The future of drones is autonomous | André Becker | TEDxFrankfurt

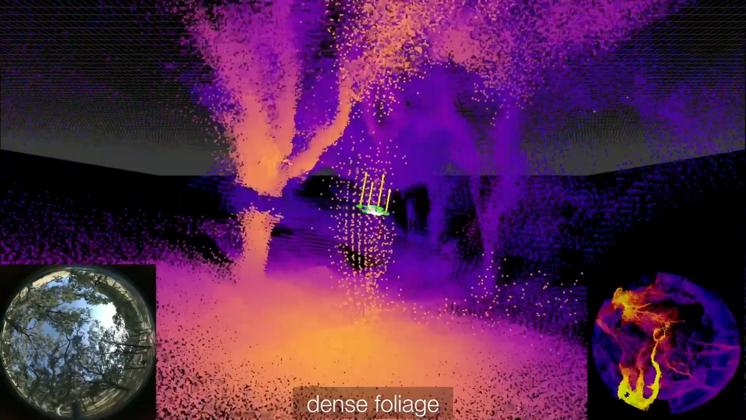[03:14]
Every pixel we call here, it's a voxel, a volumetric pixel in 3D space.
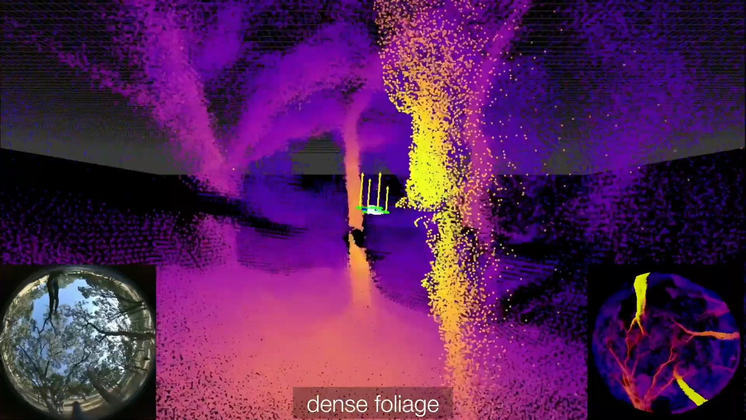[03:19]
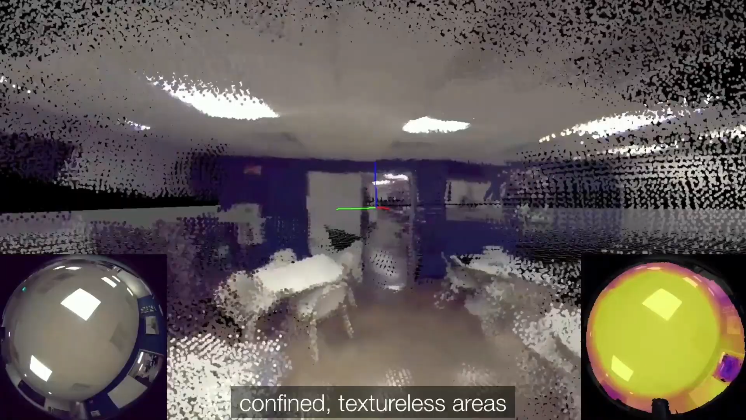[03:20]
Here the drone goes through confined indoor space.
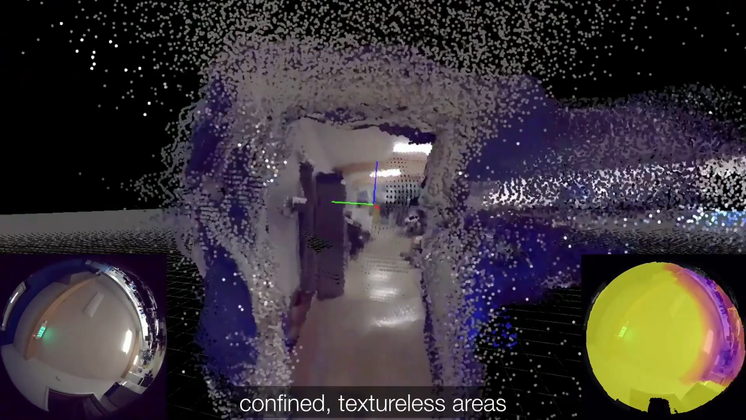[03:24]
And now,
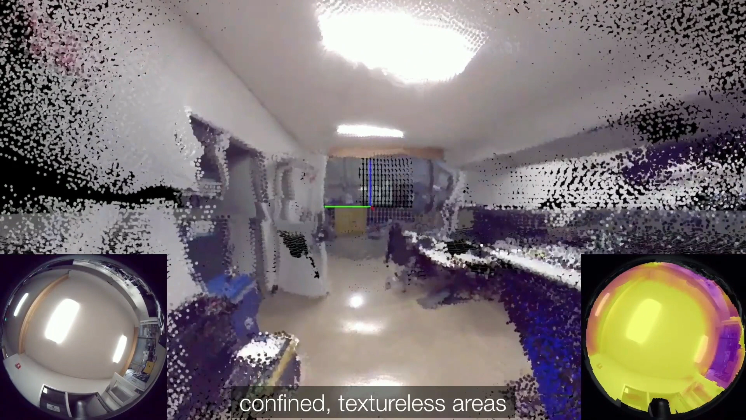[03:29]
artificial intelligence takes this model, it updates it at a rate of over 1
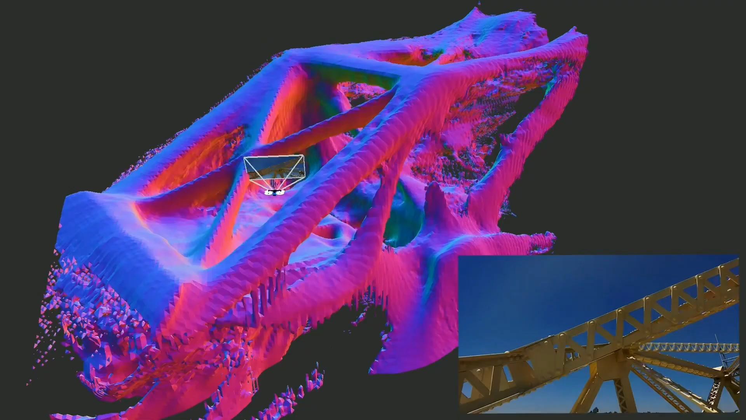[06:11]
So the drone explores any given structure by itself. And it creates a model while it's flying off that structure. And then it will capture every surface multiple times from different angles for you in an all automated process.
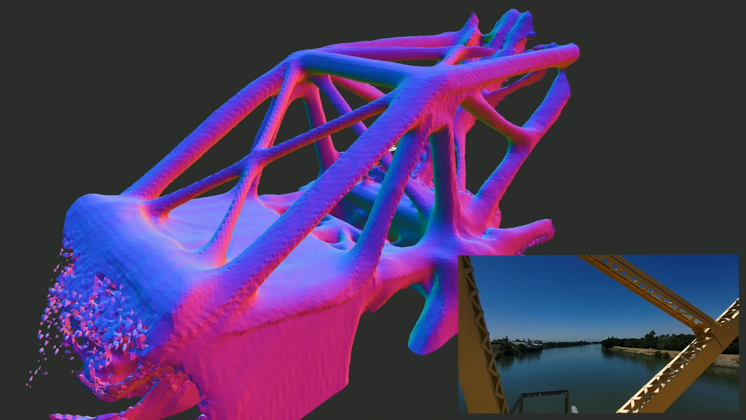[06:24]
So that means I don't have to fly anymore. And I don't have to take pictures in the sky with the drone anymore.
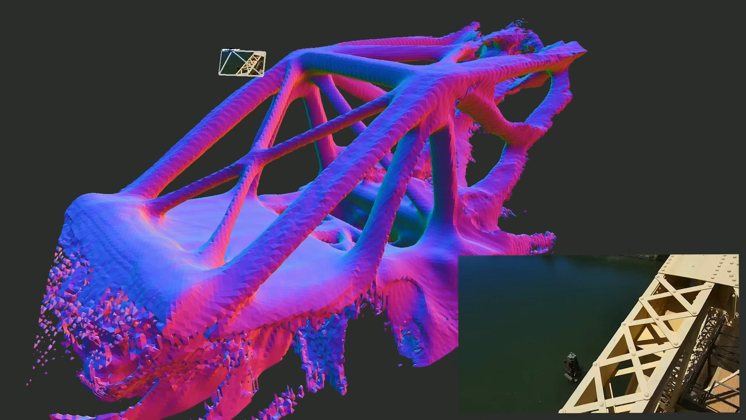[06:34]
The drone does it for me in an automated process.
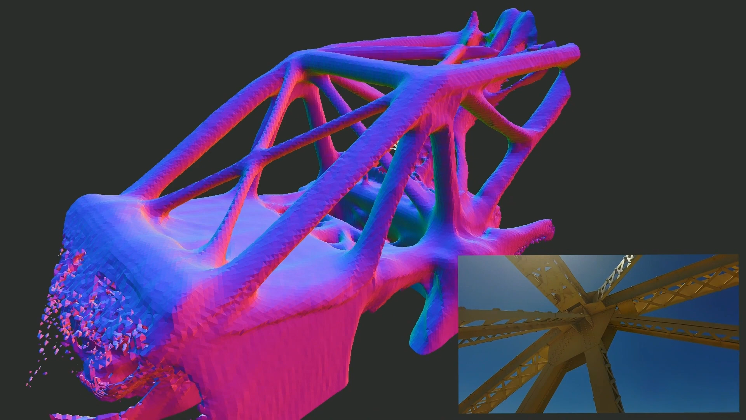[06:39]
And with this, I get a well-documented site and I can be sure not to miss out on anything. And I can also take this data and create a high-fidelity 3D model out of it.
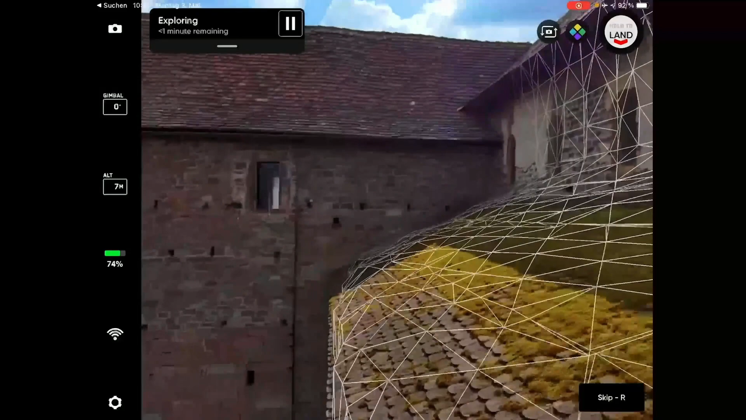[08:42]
And from this model, the drone will generate a closed, tailor-made flight path around the object, and then capture everything for me.
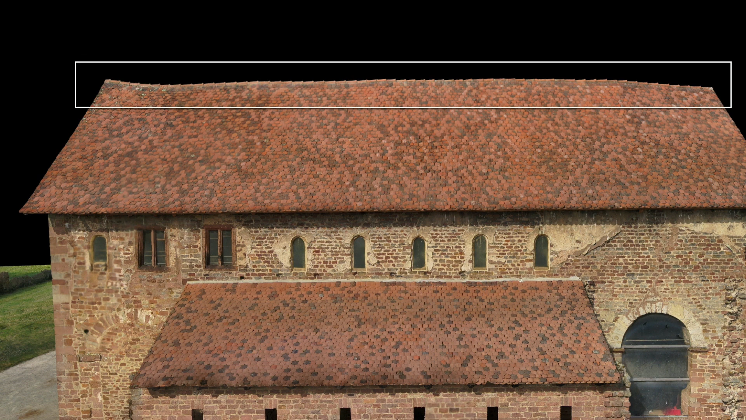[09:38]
So when I look at the side of the building in the 3D model, you see that the rooftop is slightly skewed.
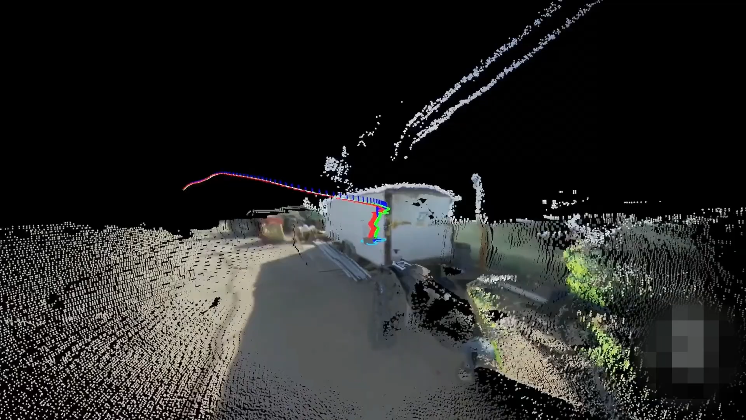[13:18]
And once the mission is complete, the drone just flies back.